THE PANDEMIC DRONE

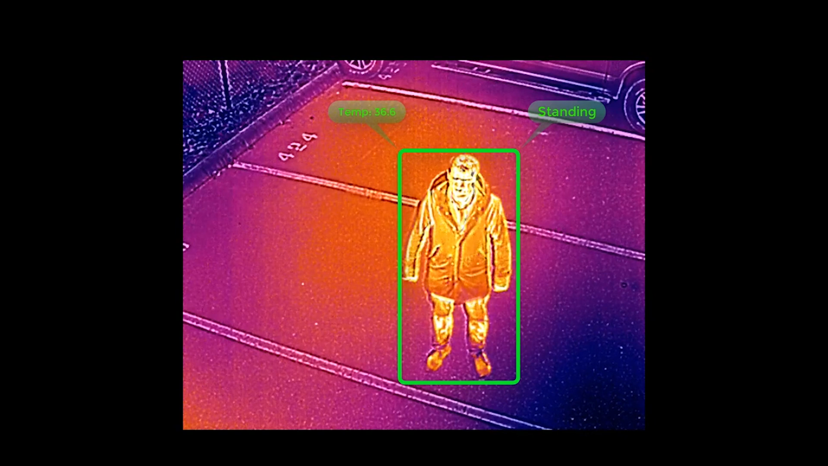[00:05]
A pandemic drone to remotely monitor and detect people with infectious respiratory conditions is being developed by the University of South Australia in partnership with a Canadian company.
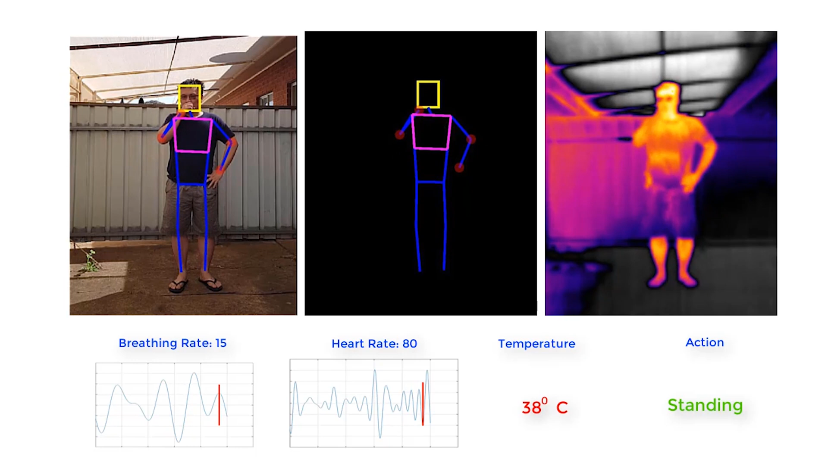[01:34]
heart and respiratory rates, as well as detect people sneezing and coughing in crowds,
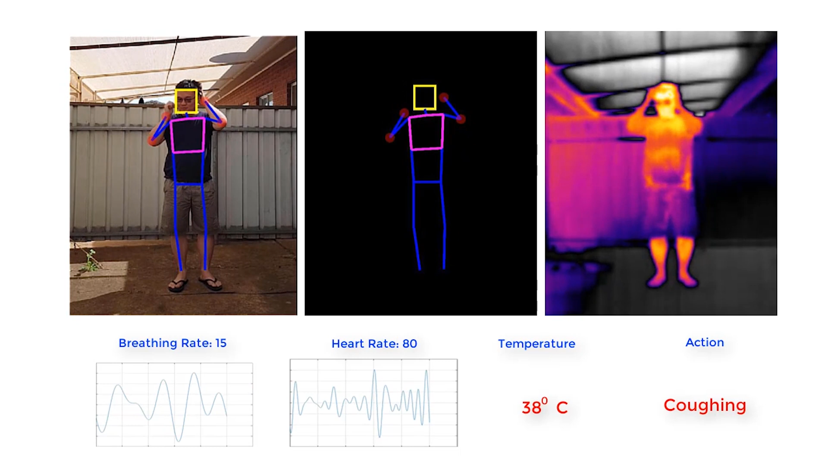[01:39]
offices, airports, cruise ships, aged care homes and other places where groups of people may work or congregate.